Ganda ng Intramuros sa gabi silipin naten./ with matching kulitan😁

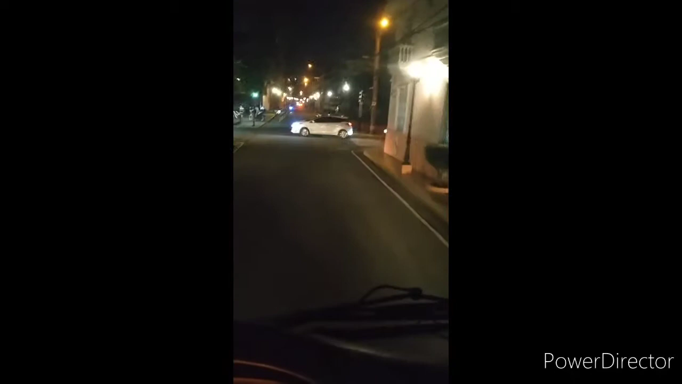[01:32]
Dito po kami sa loob ng Intramuros. Hoy! Sabi na, magsipag-uwi na kayo! Marami po nagpipicture-picture dito sa loob dahil maganda po.
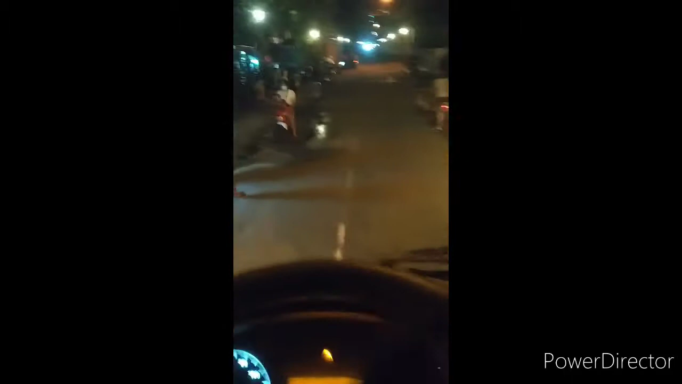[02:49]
Meron din po mga bahay-bahay dito sa loob ng Intramuros.